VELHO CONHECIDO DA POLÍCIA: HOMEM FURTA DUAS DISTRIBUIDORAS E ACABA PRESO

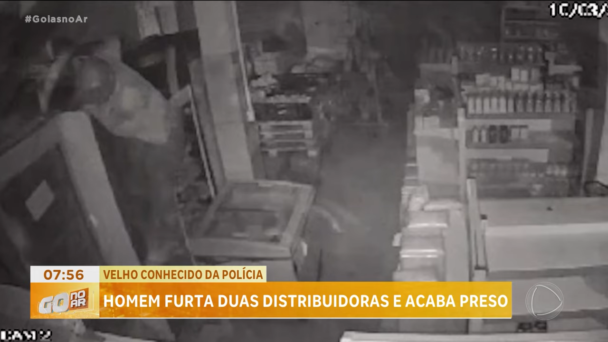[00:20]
No dia seguinte, o ladrão entrou em outra distribuidora de bebidas na mesma região. Ele aparece dentro do comércio, vai direto no caixa. Sem dinheiro, ele pega alguns itens que parecem ser carteiras de cigarro. Coloca tudo dentro da camiseta. Mesmo com dificuldade para segurar os itens furtados, ele consegue subir pelo freezer e desaparece. O autor dos crimes foi preso em uma reciclagem.